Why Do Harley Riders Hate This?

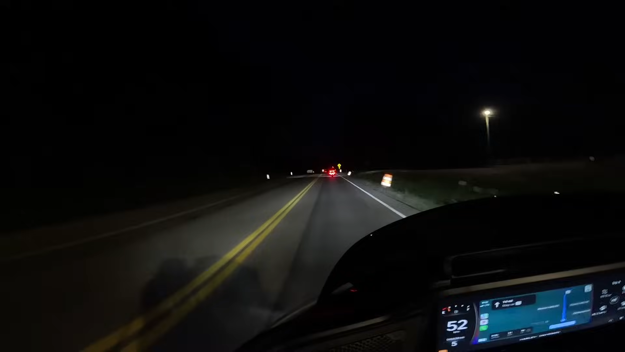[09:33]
You have no clue what is in the middle of the road. There could be water, sand, dirt, oil,